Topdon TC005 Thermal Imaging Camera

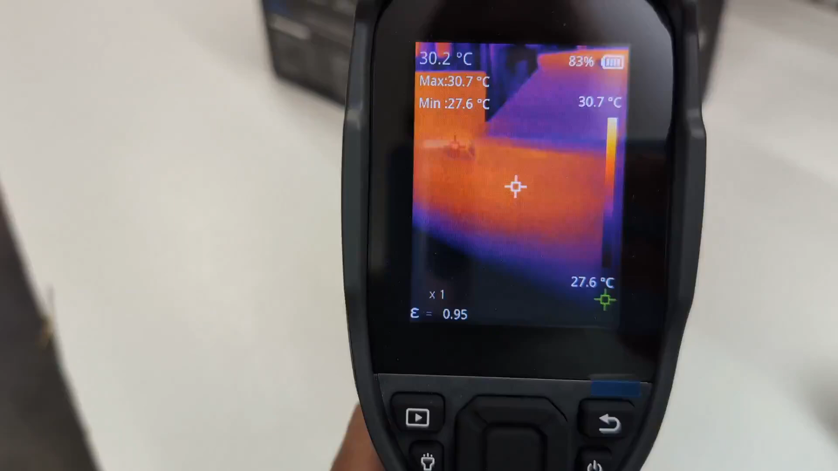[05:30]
On screen: spot 30.2°C, max 30.7°C, min 27.6°C, scale top 30.7°C, scale bottom 27.6°C
I don't know if I can do it with this. This is amplification.
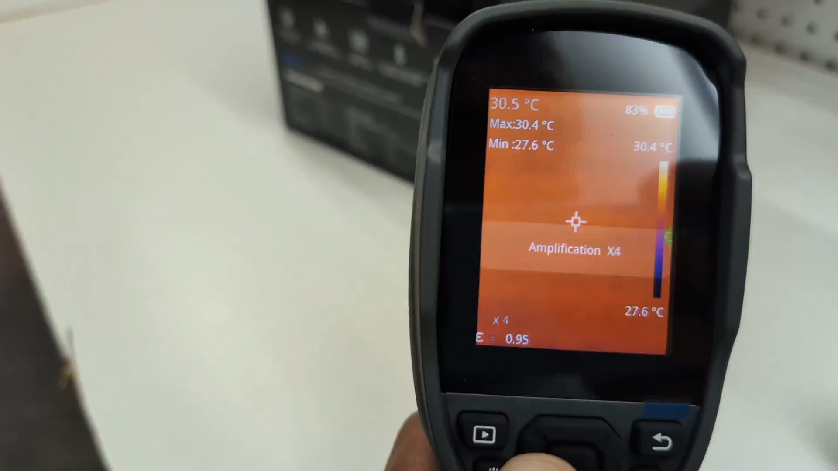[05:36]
On screen: spot 30.5°C, max 30.4°C, min 27.6°C, scale top 30.4°C, scale bottom 27.6°C
So it has zooming, which is actually really cool. But there's the ability to go back down to one.
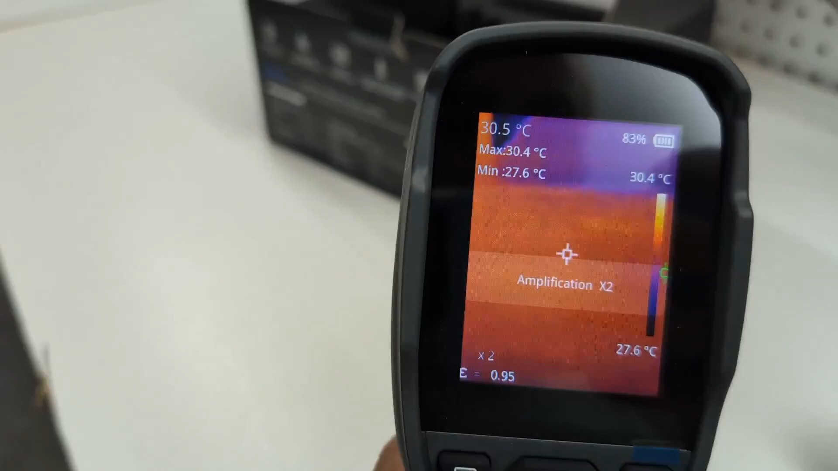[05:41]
On screen: spot 30.5°C, max 30.4°C, min 27.6°C, scale top 30.4°C, scale bottom 27.6°C
You can go in between the actual live image versus the
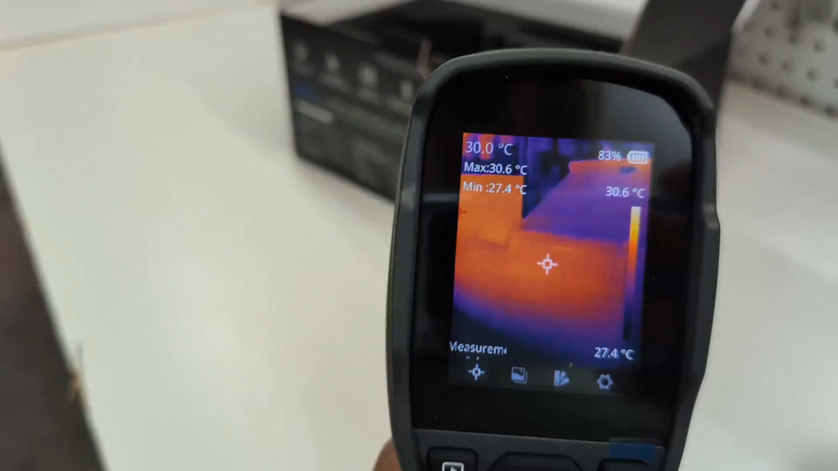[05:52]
On screen: spot 30.0°C, max 30.6°C, min 27.4°C, scale top 30.6°C, scale bottom 27.4°C
thermal image. So you can blend the two together.
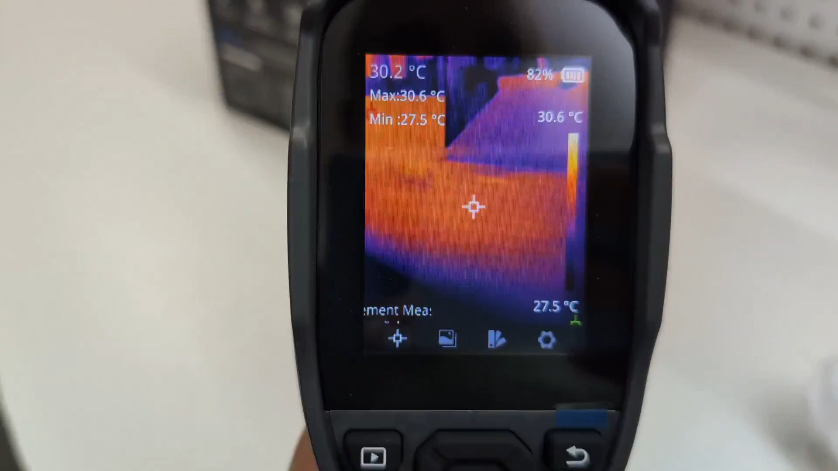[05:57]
On screen: spot 30.2°C, max 30.6°C, min 27.5°C, scale top 30.6°C, scale bottom 27.5°C
So if you're in a situation where you're looking at something and you can't quite tell what is the glowing object,
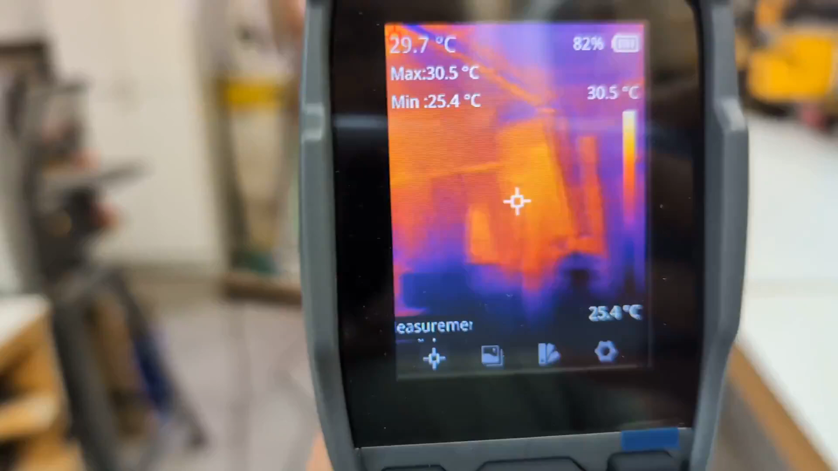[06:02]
On screen: spot 29.7°C, max 30.5°C, min 25.4°C, scale top 30.5°C, scale bottom 25.4°C
you can then key in the thermal infrared layer
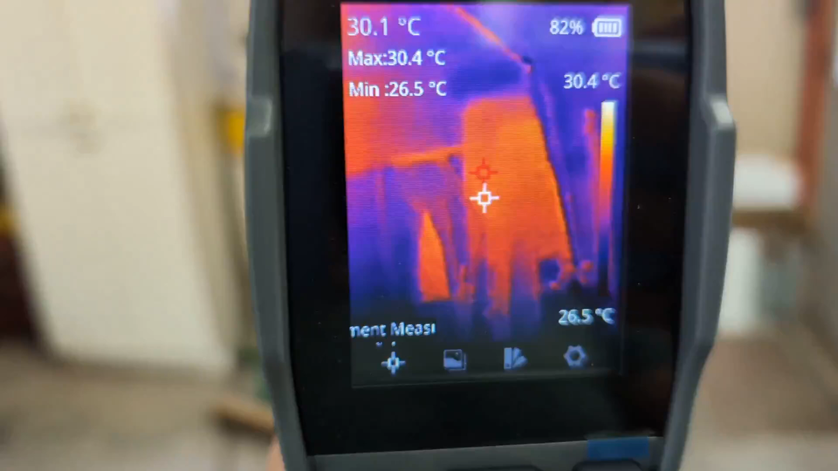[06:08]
On screen: spot 30.1°C, max 30.4°C, min 26.5°C
to be transparently exposed through the actual layer, which is really neat.
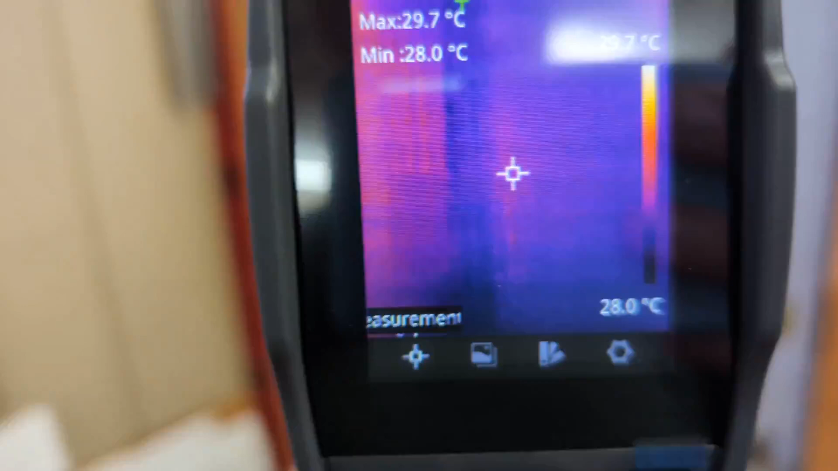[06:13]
On screen: max 29.7°C, min 28.0°C
So this is going to be able to, and there it is, it's dying on the glass because infrared doesn't work through glass.
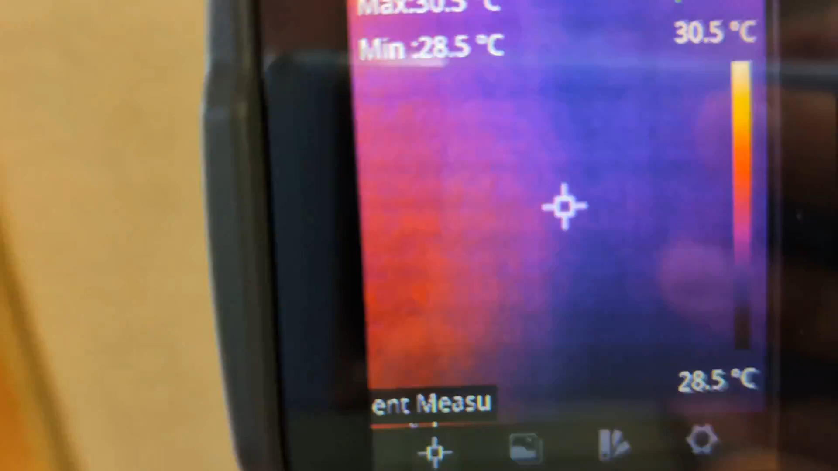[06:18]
On screen: min 28.5°C, scale top 30.5°C, scale bottom 28.5°C
You get reflectance, which is interesting too. But we'll do a bunch more videos on this so you
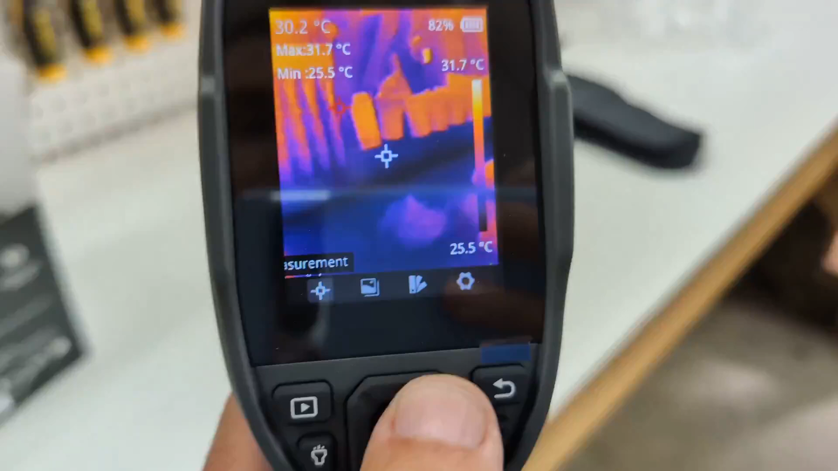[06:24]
On screen: spot 30.2°C, max 31.7°C, min 25.5°C, scale top 31.7°C, scale bottom 25.5°C
can see all of the cool features and how this type of tool can help for those DIY projects that you might be taking on.
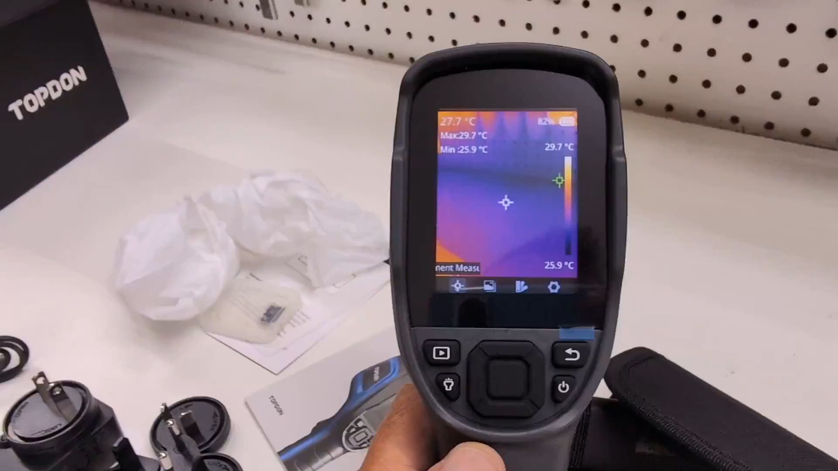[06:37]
On screen: spot 27.7°C, max 29.7°C, min 25.9°C, scale top 29.7°C, scale bottom 25.9°C
And this one had all of the features that I thought would be appropriate for the types of things that I do. And it's small, portable. It also has a tripod hold.
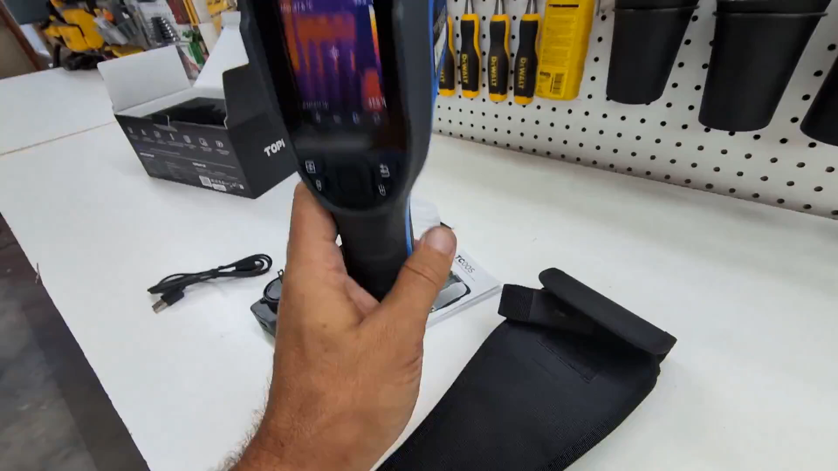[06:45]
So you can actually put this on a tripod and through the USB-C, you can broadcast this to another device.
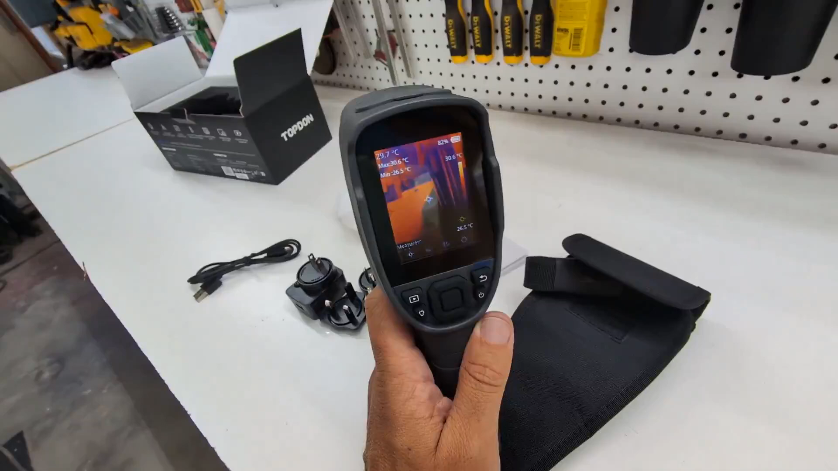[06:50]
So if you have a screen, you can bring it to that and you can directly connect to your computer or save images onto the SD card, which they provide and be able to save your images.
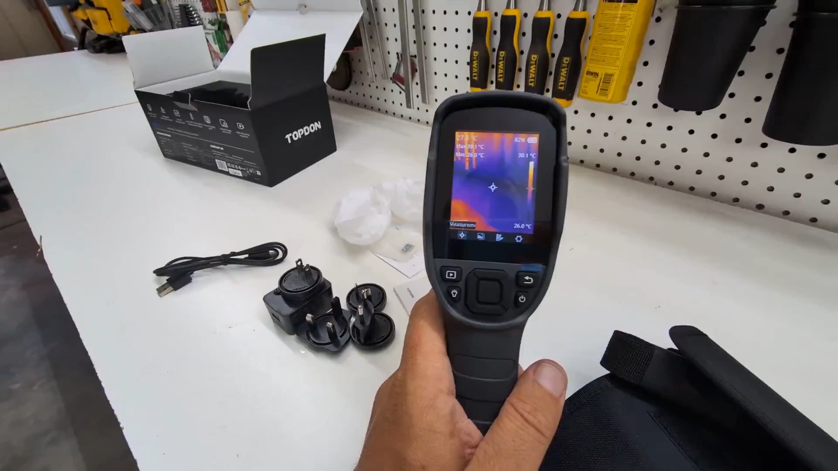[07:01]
So if you need to have any record of how hot something is, it'll tell you. And in current mode, it is picking the green point, which is that green X on the screen there, which is showing you the coldest.
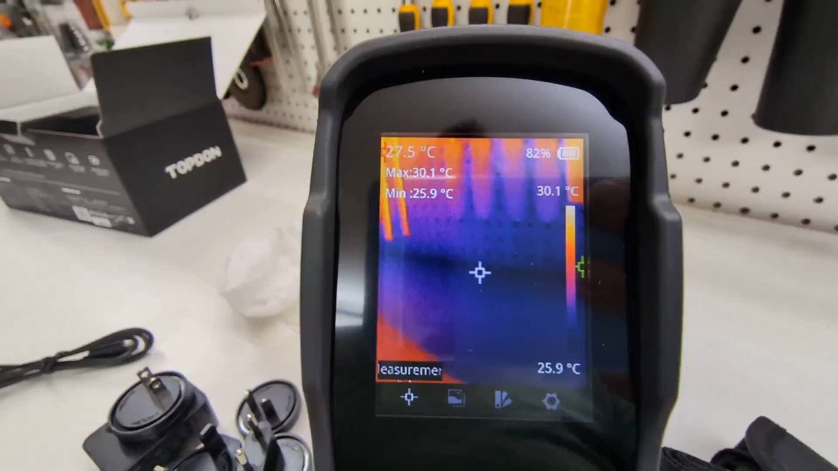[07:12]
On screen: spot 27.5°C, max 30.1°C, min 25.9°C, scale top 30.1°C, scale bottom 25.9°C
And there's a red X up in that upper left corner there. It's hopping all around and that is the hottest object that it sees.
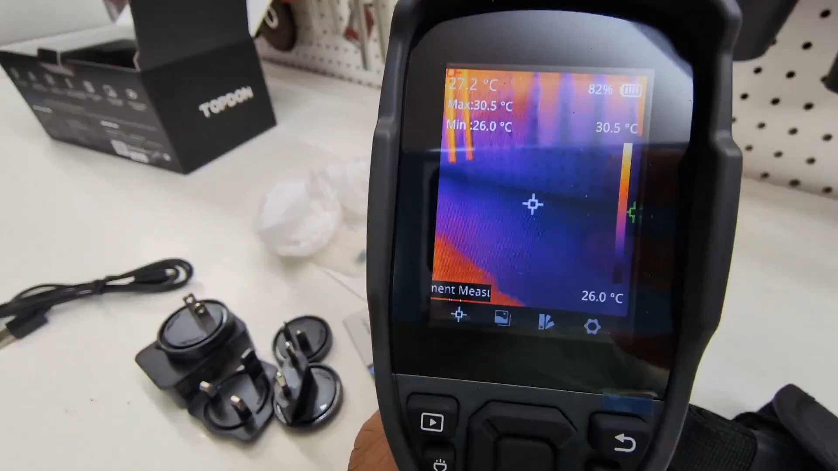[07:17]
On screen: spot 27.2°C, max 30.5°C, min 26.0°C, scale top 30.5°C, scale bottom 26.0°C
So it's always telling you what those are. And then the temperature on max and min are those two temperatures.
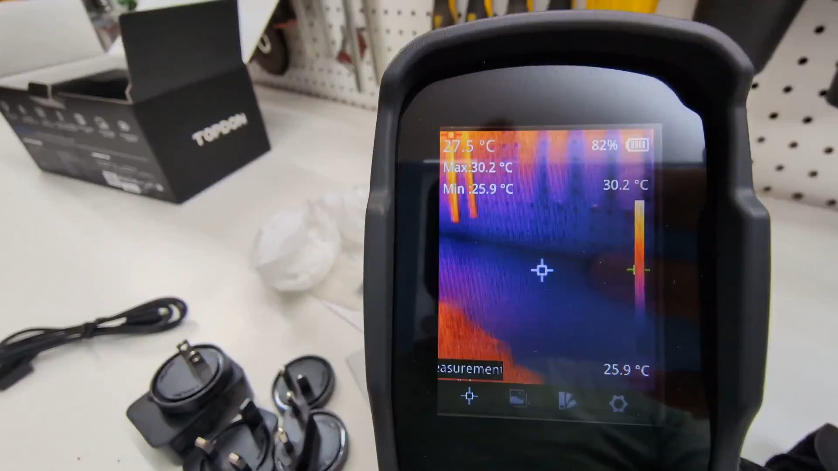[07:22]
On screen: spot 27.5°C, max 30.2°C, min 25.9°C, scale top 30.2°C, scale bottom 25.9°C
It's currently set to Celsius, but you can set it to Fahrenheit, obviously, which I will.
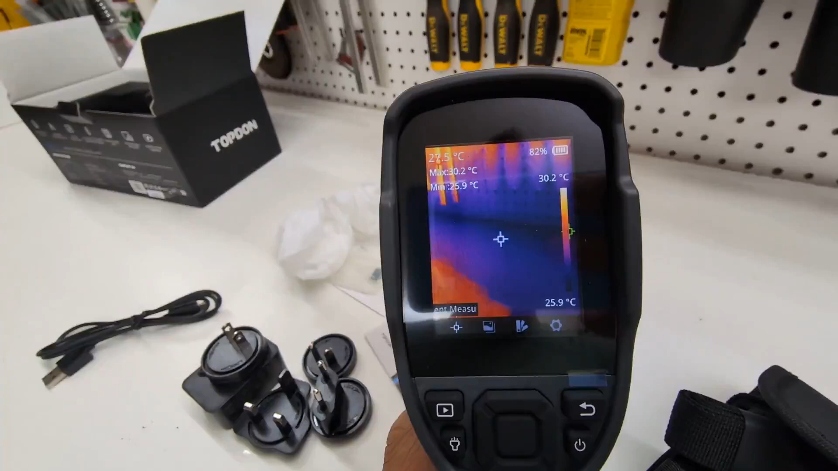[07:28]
On screen: max 30.2°C, min 25.9°C, scale top 30.2°C, scale bottom 25.9°C
And I'll go over some of those features in a later video and I'll be using it. So you'll get to see what it's all about, but that's it.